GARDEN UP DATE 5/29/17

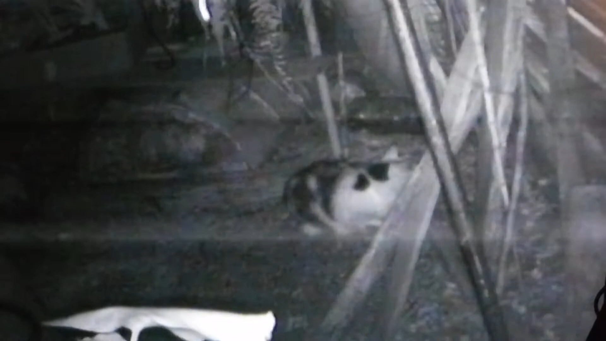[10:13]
Well, I have a new visitor, and it's only 8 o'clock. Guess who is looking for mice and rats? My little calico kitty. Not my calico, but she's been in the neighborhood for quite a while. And she's been visiting for the last 4, 3, 4 nights. So hopefully she'll catch something. Or she'll be like when the possum leaves. The rats all come back. And she's just sitting there waiting.